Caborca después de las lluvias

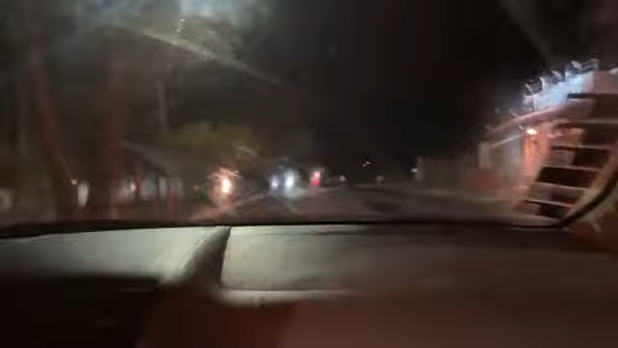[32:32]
Derecho. Ahí estaban en la puerta. Aquí no hay nada. Aquí arriba. No, pues se cayeron. Aguas. Empiezan los árboles caídos.
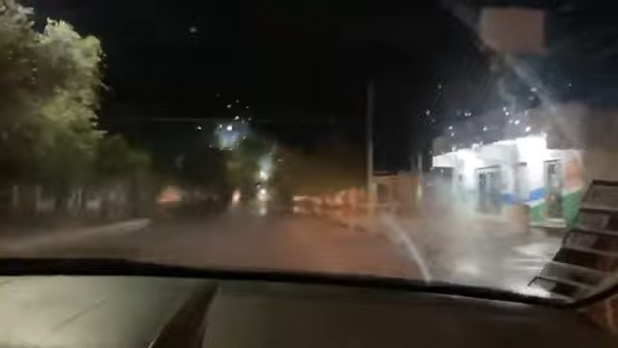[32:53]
Árboles están caídos aquí. Tocho, ticho y tacho. Ocho y Jalisco. Está más para arriba. Un árbol caído y tapa toda la calle.
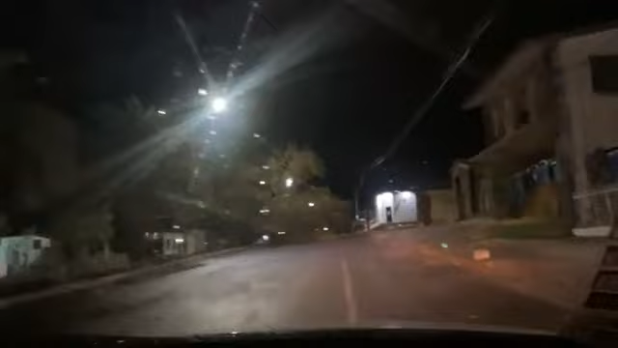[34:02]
No, no. Date vuelta. Está completamente caído.
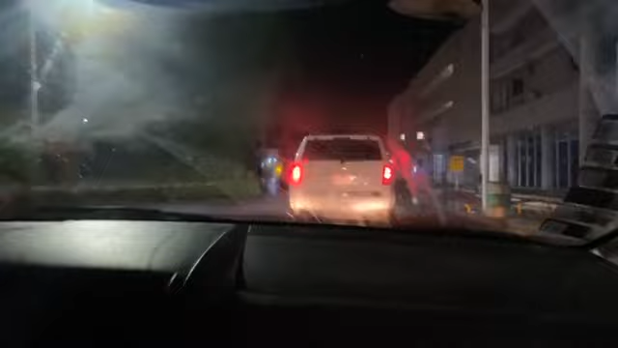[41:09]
Se cayó el pedazo de árbol. ¿Me
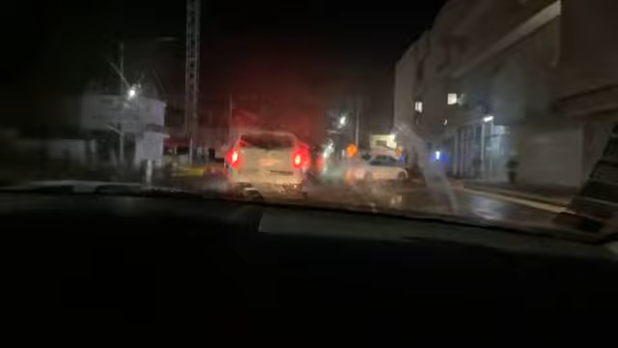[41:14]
puedo parar aquí? Dale más para allá.